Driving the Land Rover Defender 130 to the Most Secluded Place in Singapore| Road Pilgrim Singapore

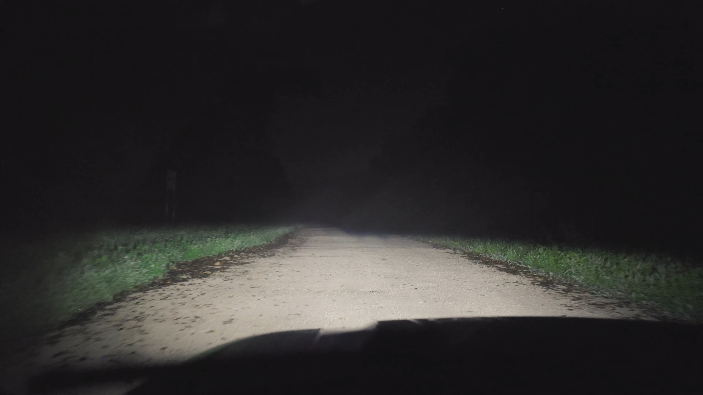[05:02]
but this is a pretty damn secluded road i'm not going to tell you guys where this is because technically we're not supposed to be here but who knows maybe we'll spot some wild ball or wild dogs or wild dogs hopefully that's all we spot our wild things yeah yeah okay oh there's stuff there's stuff there's people yeah yeah okay which means that uh we shouldn't it's the adventure camera thing yeah this is the adventure camera now now we've told people where we are oh yeah
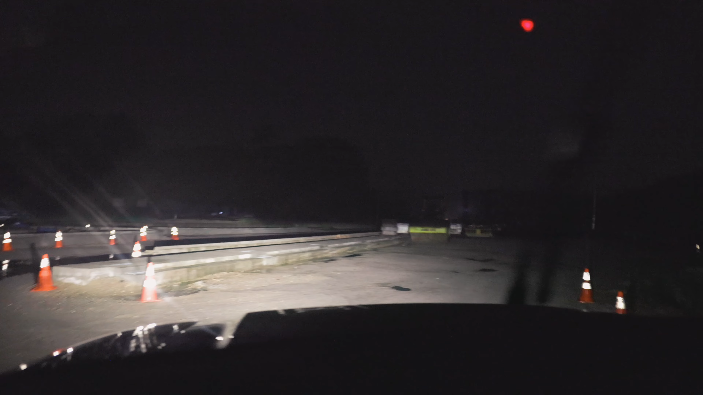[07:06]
and see what we can find this is pretty creepy
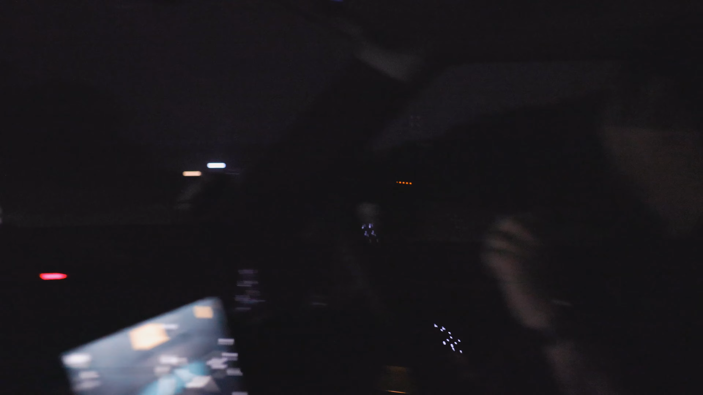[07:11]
i'm not even sure where it leads to but let's go take a look
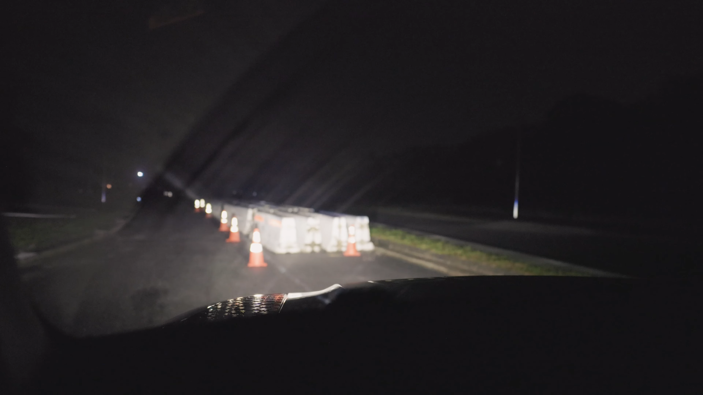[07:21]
yeah my goodness i can't even see anything man i can't even see yeah that's that that's the problem with a place like that